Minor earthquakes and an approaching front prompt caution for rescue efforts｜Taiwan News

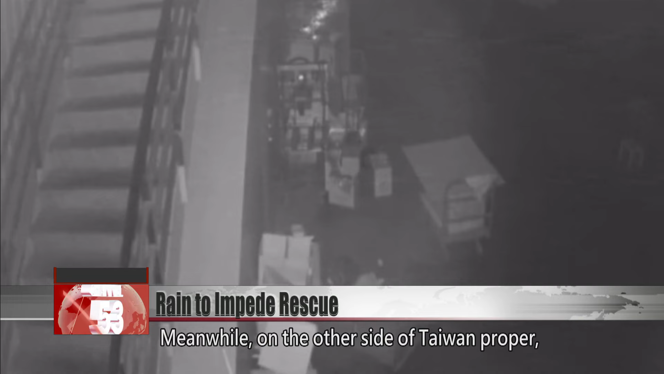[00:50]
Meanwhile, on the other side of Taiwan proper, Jiayi has seen frequent earthquakes over the past two days.
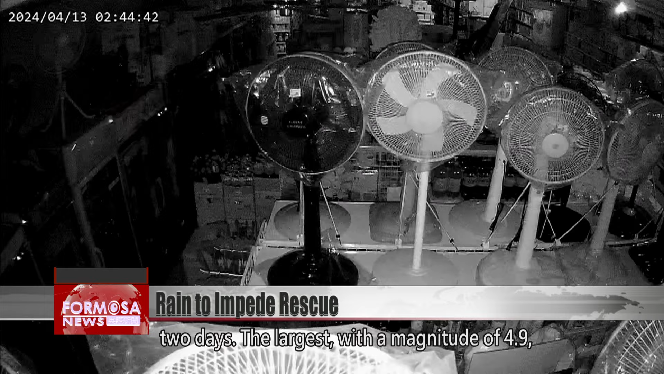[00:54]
The largest, with a magnitude of 4.9, occurred in Budai Township early Saturday morning.